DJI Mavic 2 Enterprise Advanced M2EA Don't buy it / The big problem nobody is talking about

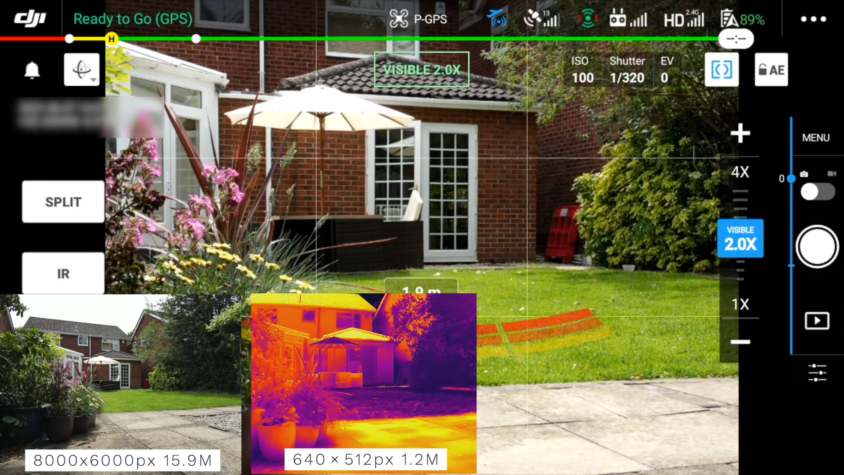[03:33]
the display zooms in all very nice and this should be lossless because it's within the optical zoom range of the camera take another photo and you get two images but hang on they're still the same zoom level as before the display zoomed in but the captured images haven't so let's try four times same again the display zoomed in but the captured images haven't now zoom level eight this is now in the digital zoom range same again the display is zoomed in but the captured images are the same no zoom
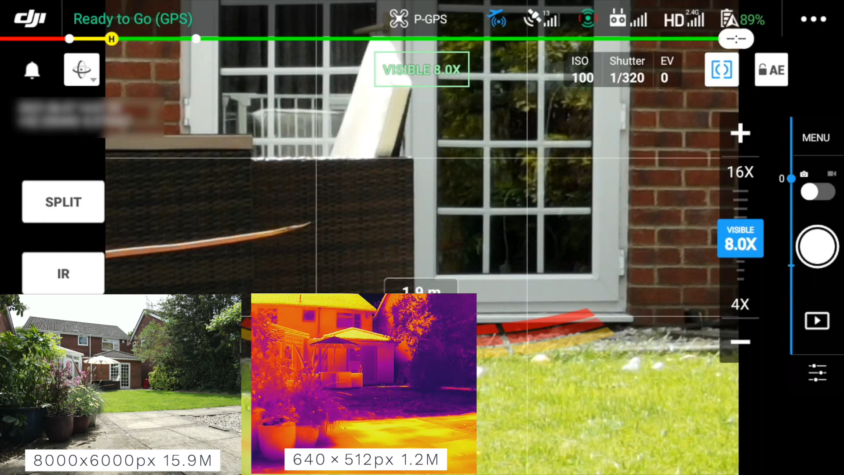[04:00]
zoom 16 exactly the same the display zoomed in but the images
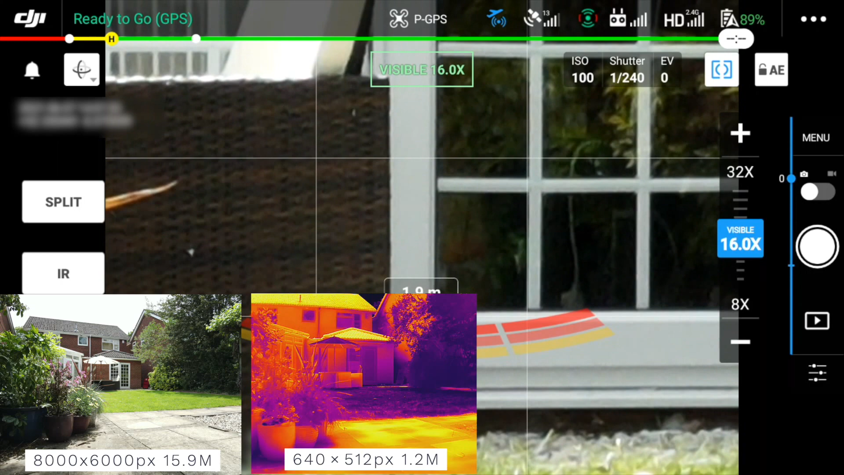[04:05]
haven't and finally we go to zoom level 32 and take a photo exactly
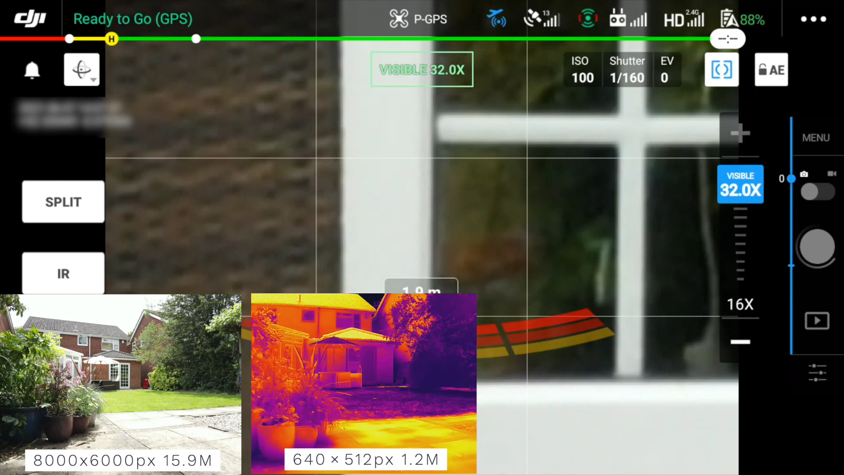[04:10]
the same so this is all really odd I would have expected the images on the SD card to be at the same zoom level as on
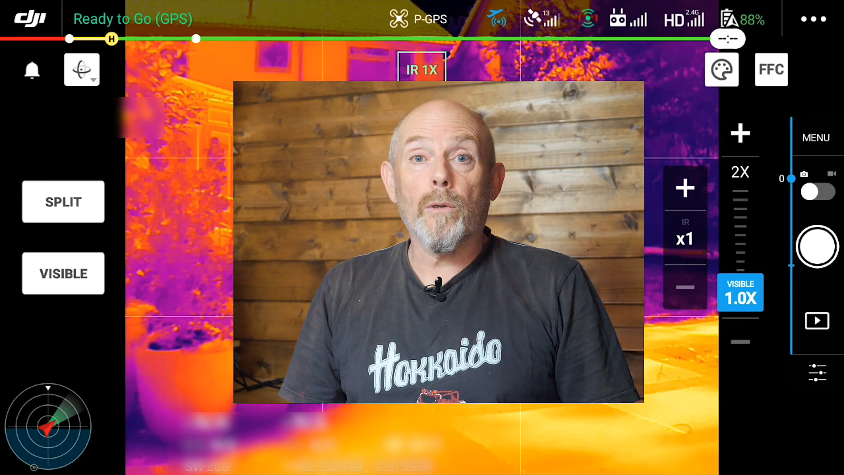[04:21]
the smart controller display but clearly they're not and that sort of makes it useless for a visible inspection sure you can see it on the display zoomed in but the captured images are all
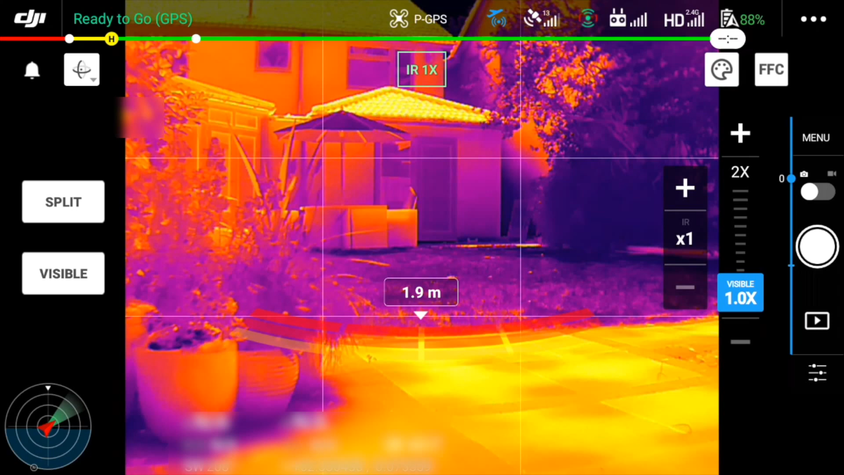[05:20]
display and do the same thing again zoom level one first notice that the IR display has got its own zoom button separate to the visible zoom buttons so we'll take a photo again and you get two images at zoom level one an RGB image and an IR image that are the same resolution and file size that we had before so let's try zoom level two again two
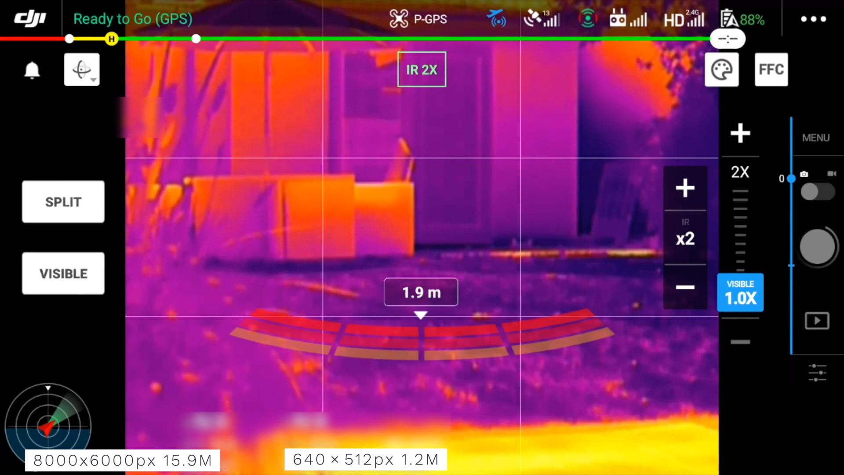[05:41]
images and they aren't zoomed in but the display has zoom 4 try again exactly the same and zoom 8 exactly the same and finally zoom 16 which is the highest the IR display mode goes yet again two images as we had at zoom level one so now i'll try split mode the display shows both the visible and the IR view as a split screen so
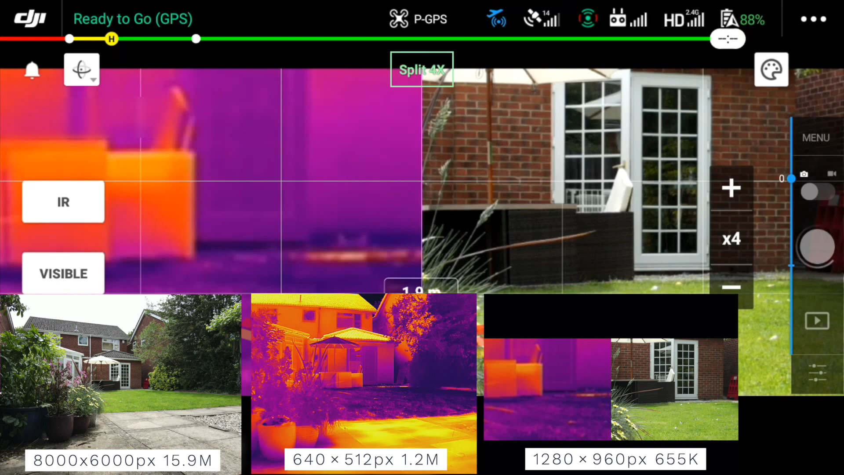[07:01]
and IR and RGB images as before same resolution same size zoom 4 try again and the split image is zoomed in it's sort of working but if you look at the split image they're digitally zoomed zoom 8 yeah split image is zoomed in and finally we got
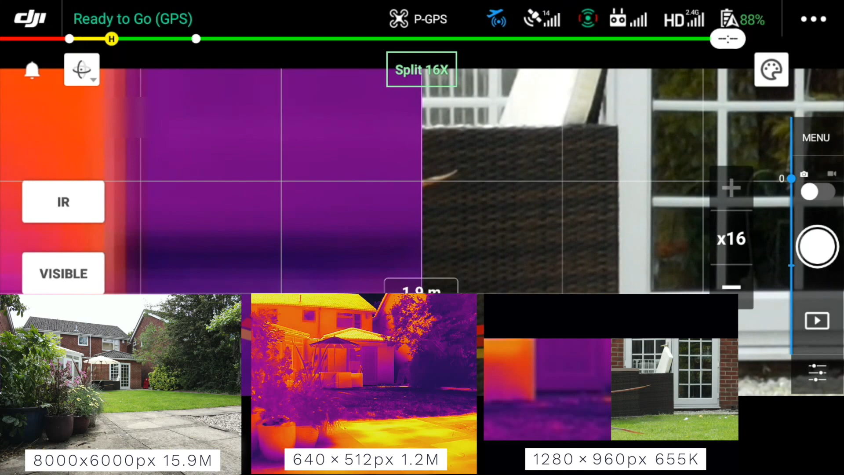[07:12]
zoom level 16 yet more digitally zoomed in split image and the same RGB
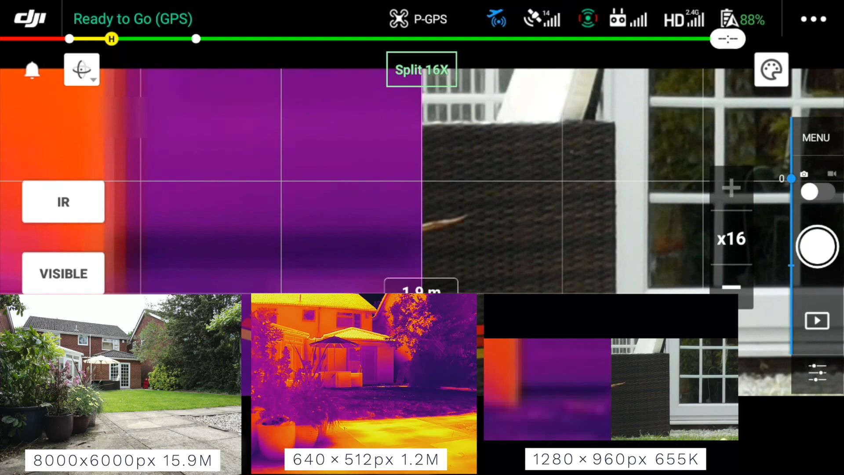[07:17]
and the same IR image in terms of deliverables to the client the split image is mostly useless the
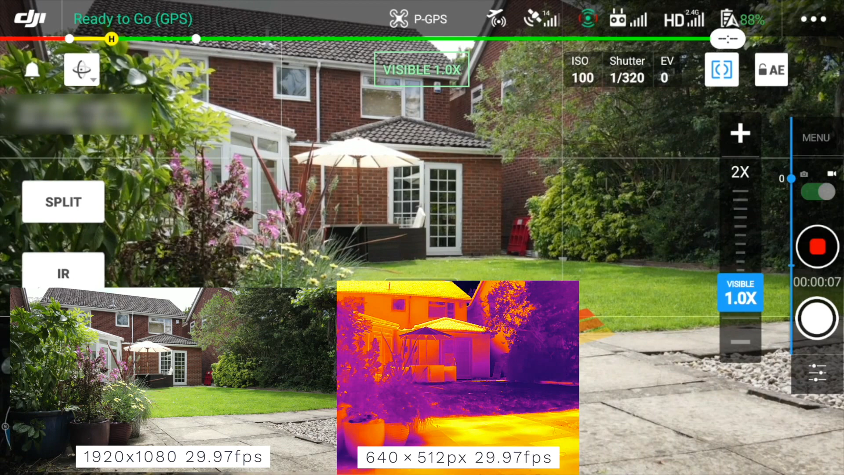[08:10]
same tests switching between the display modes visible IR and split and looking at the video that's been saved on the SD card in all cases you get a 1920 by
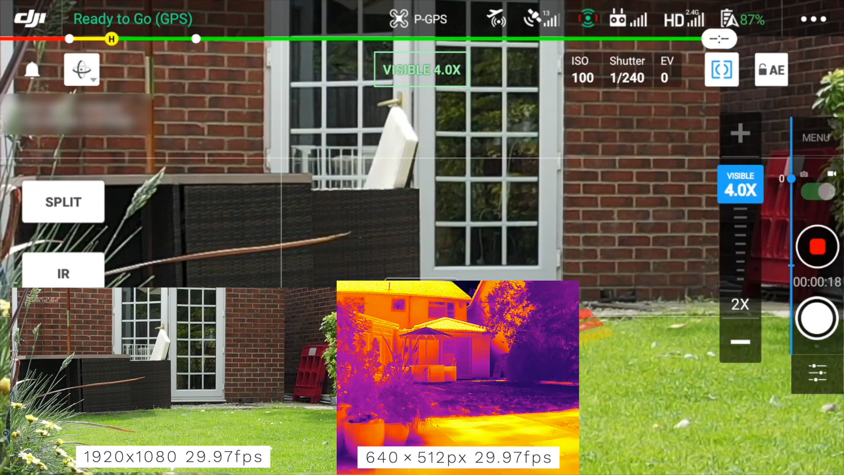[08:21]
1080 RGB video and a 640 by 512 IR video and as you zoom in through the four zoom levels available the RGB video zooms in but the IR video doesn't and that sort of makes sense to me the RGB part of the camera and the sensor is the one that's got the four times optical zoom
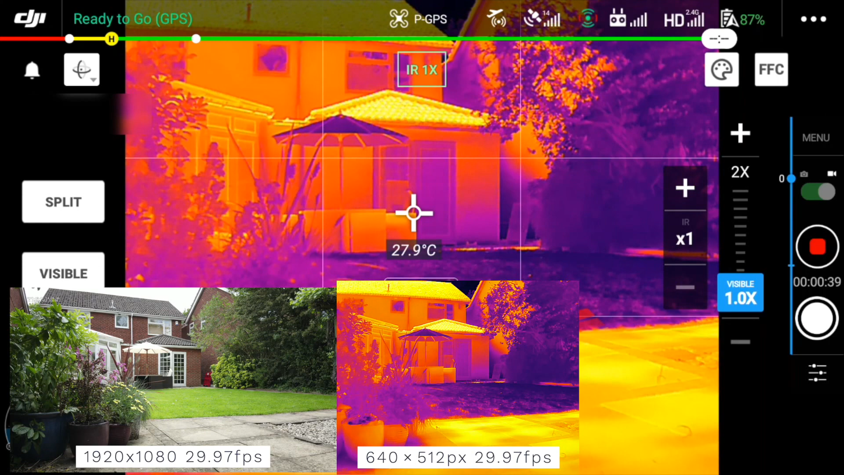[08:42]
On screen: spot 27.9°C
as i keep saying enterprise drones like this are about the deliverables to the client that's what they're paying for and for inspections using either RGB or IR that